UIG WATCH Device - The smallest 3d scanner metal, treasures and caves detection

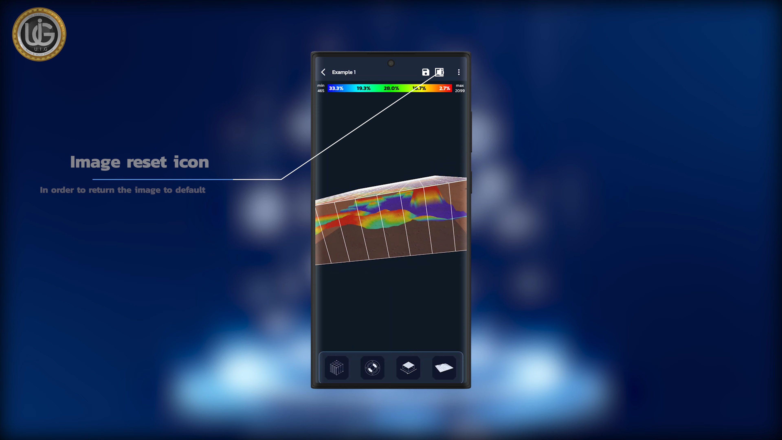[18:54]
Full screen. Save the shape as an image in the gallery.
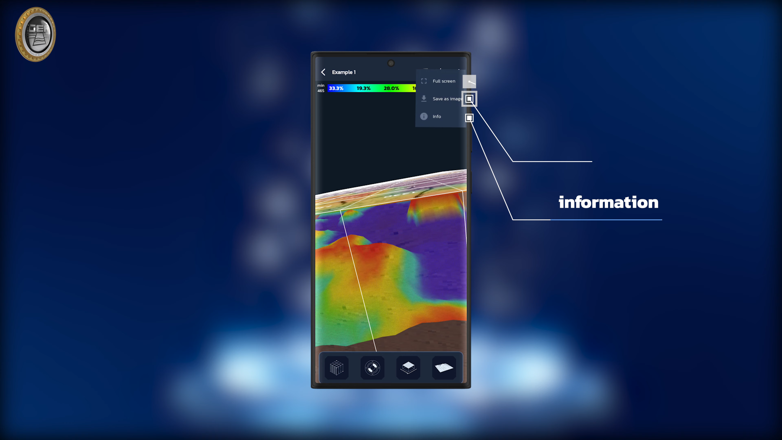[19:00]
Information. Percentage bar of the colors present in shape. 3D shape.
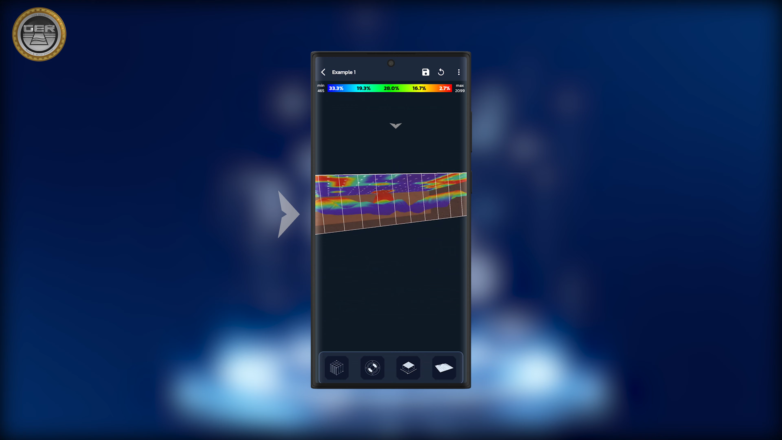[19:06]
Displaying the steps and columns divided with the search value for each step.
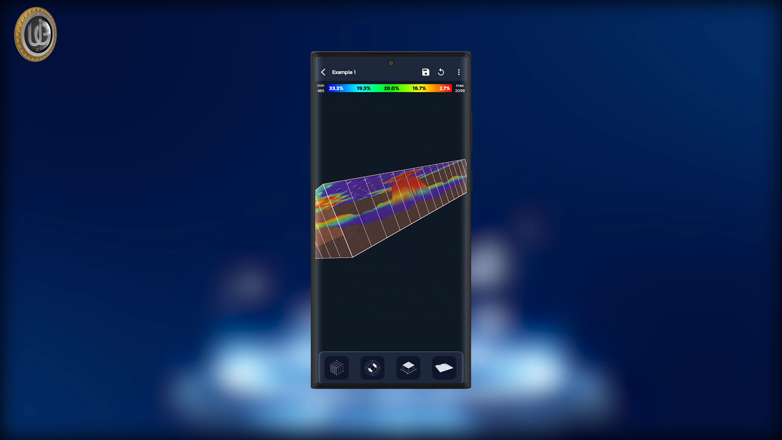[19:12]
The color and shape change according to the search result.
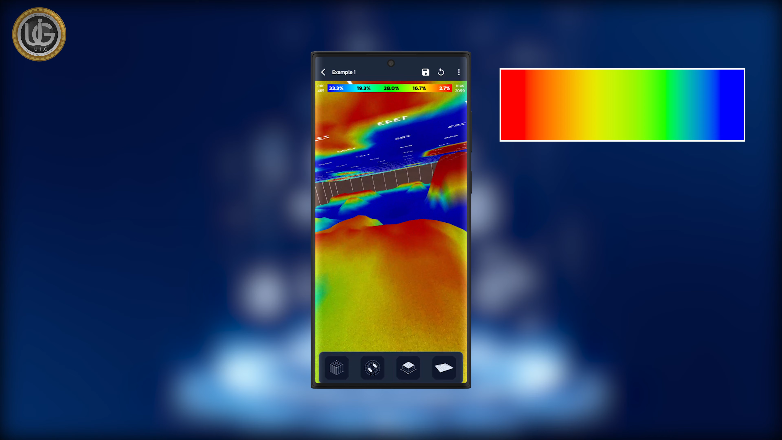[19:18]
If it's graded towards red, it indicates the presence of targets in the area.
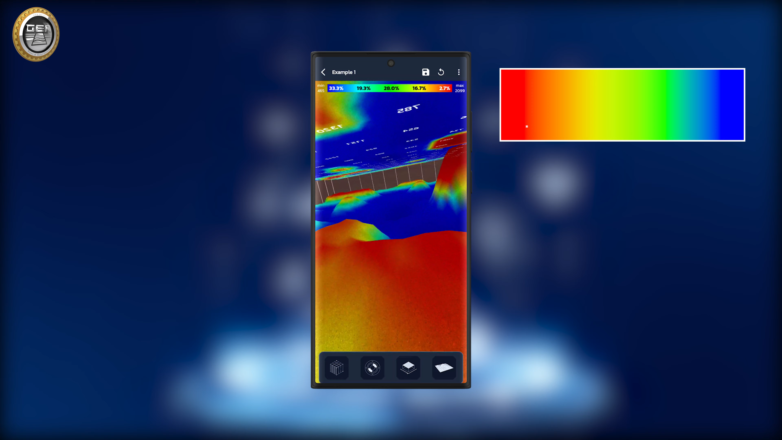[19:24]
While if it's graded towards blue, it indicates a space.